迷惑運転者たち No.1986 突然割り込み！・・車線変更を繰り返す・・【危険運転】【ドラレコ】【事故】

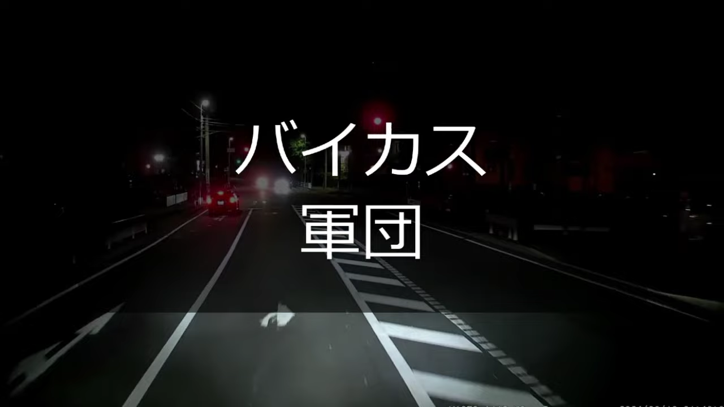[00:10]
やー、このバイクのライト眩しいよな。こいつらよくさ、あ、お、え、何だこれ、あ、右折車線みたいな、あの時代の。